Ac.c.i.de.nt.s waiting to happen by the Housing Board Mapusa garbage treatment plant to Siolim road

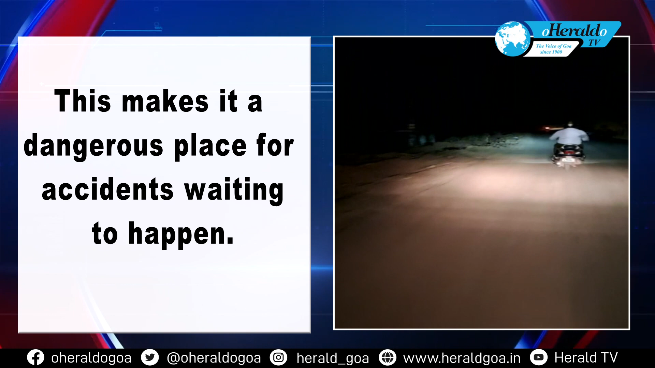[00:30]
This makes it a dangerous place for accidents waiting to happen.